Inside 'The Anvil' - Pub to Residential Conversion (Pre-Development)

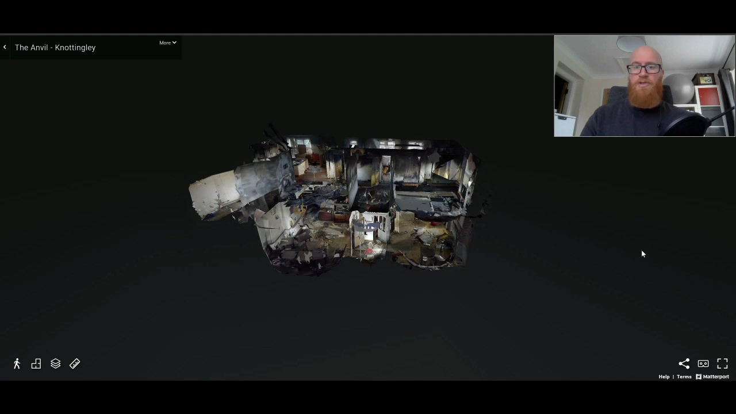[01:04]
This is a great piece of kit if you haven't seen it already. It works very much like a Google Street Maps, where we can dive inside, you can select certain points in the building, and you can then move that around and have a full 3D image. So if we go through the front entrance,
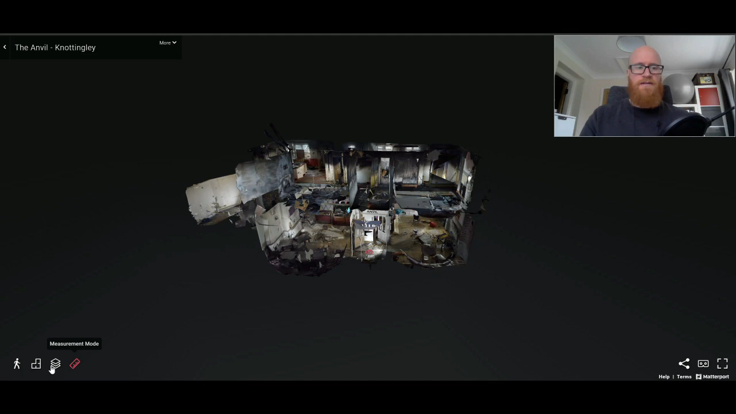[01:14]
and here we are. Welcome to the Anvil.
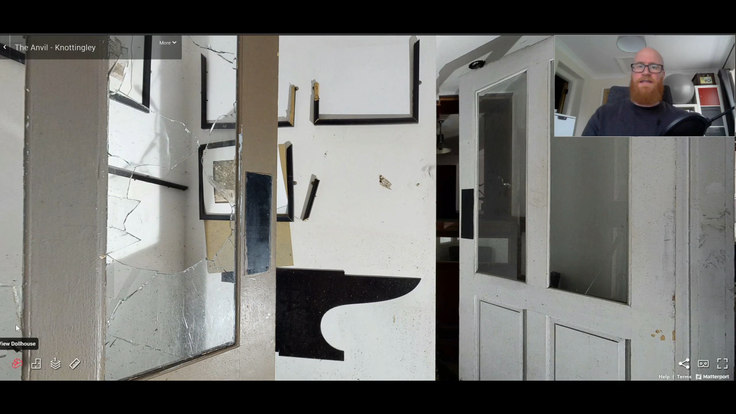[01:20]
Straight ahead, this is going to be all knocked down and cleared out, and we're going to have a staircase leading up to the two flats upstairs. On the right-hand side will be a door to the entrance of flat one, and on the left, an entrance to flat number two. So let's start here. Okay, as you can see here, this bay window is actually slightly larger and made of stone.
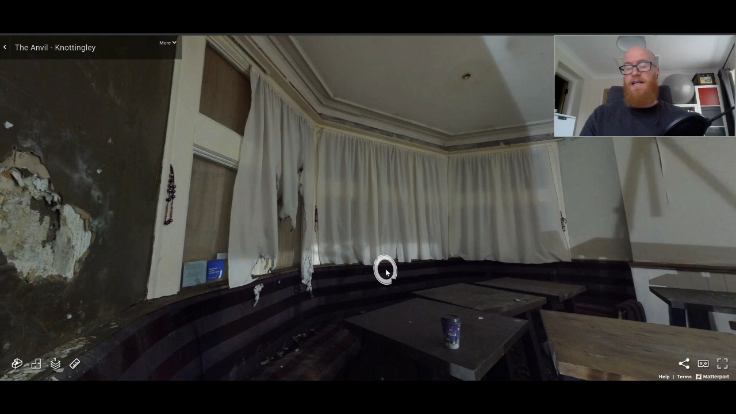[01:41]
It's going to look absolutely stunning once we've done it back and brought it back to life. I think it's going to bring in some great natural light to this living and kitchen area.